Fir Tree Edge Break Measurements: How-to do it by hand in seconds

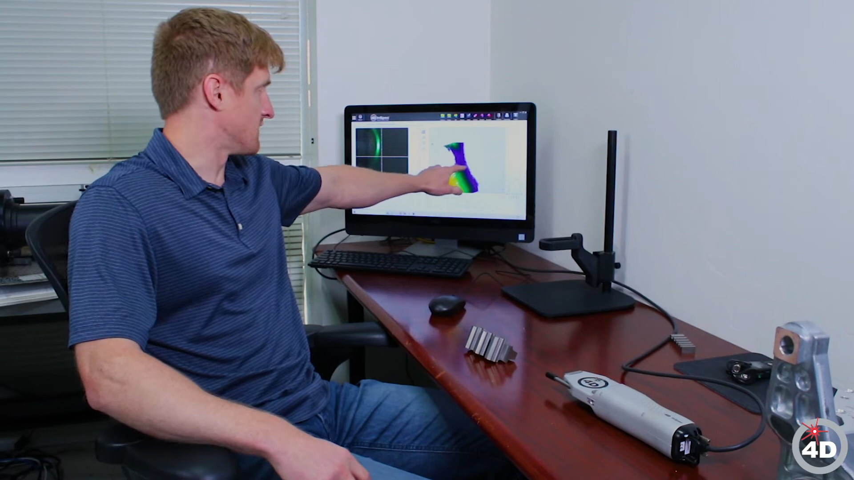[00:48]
You have data on all three sides of the edge and I will need to select an
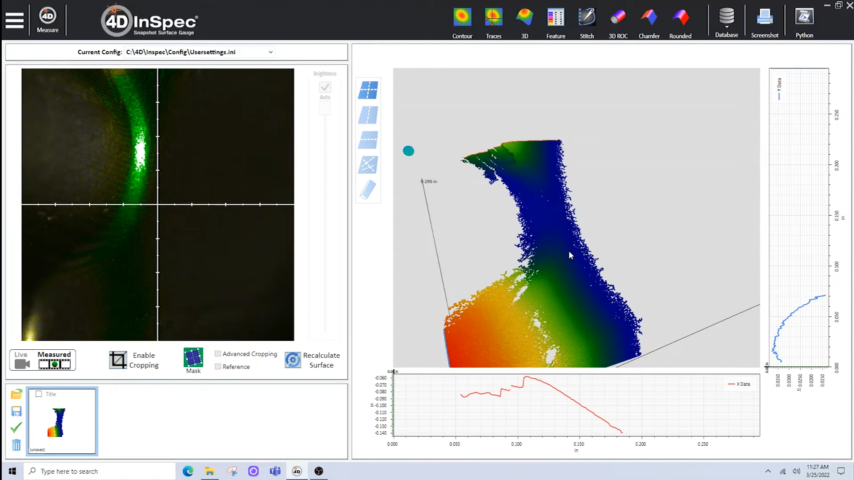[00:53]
area of interest using the enable cropping tool to crop this down and select something that can be put into the rounded edge analysis.
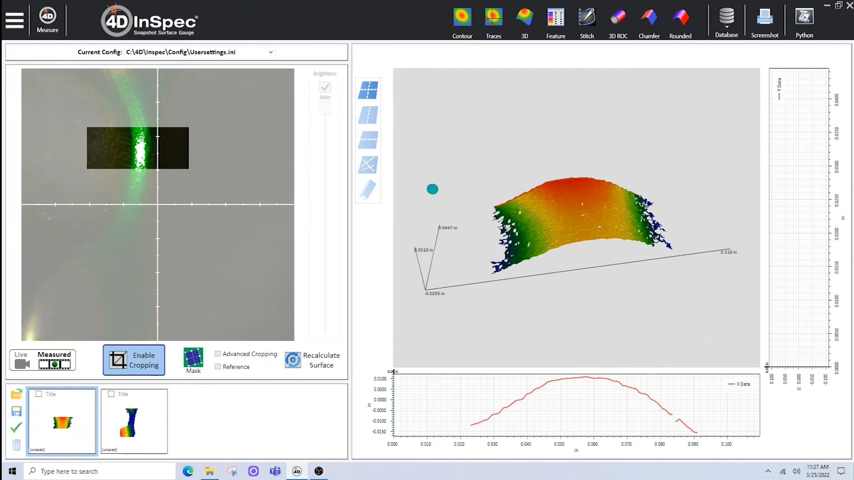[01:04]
So here we have a rounded edge with a curved area and two adjacent planes. I can click the rounded icon at the top of the page and the software will identify the left side, the right side, and the rounded area in between.